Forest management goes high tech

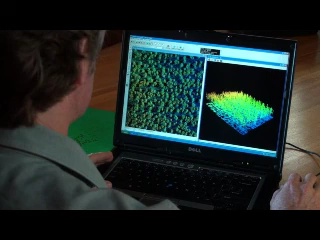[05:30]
And if I zoom in just a tad bit more, we'll start to see individual trees there. And you can see a large amount of information that's being captured on each tree. And the ground strokes are all scattered in blue down below, and the tallest points of the tree are up here.